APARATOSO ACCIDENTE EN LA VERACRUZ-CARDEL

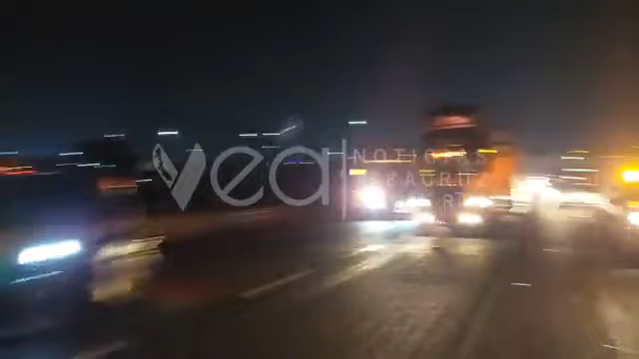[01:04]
por este accidente. También acaban de llegar bomberos municipales de Veracruz. Vean, son 2 taxis y una camioneta.
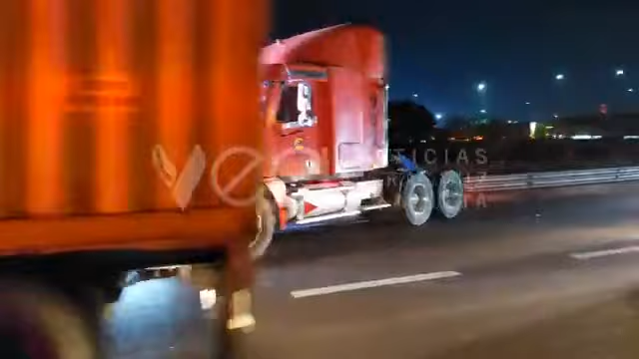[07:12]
ahorita que se quite ese tráiler color rojo, vean, ahí está el impacto en el costado izquierdo delantero, impactó a un taxi. Ahí vamos para allá para mostrarles qué taxi es.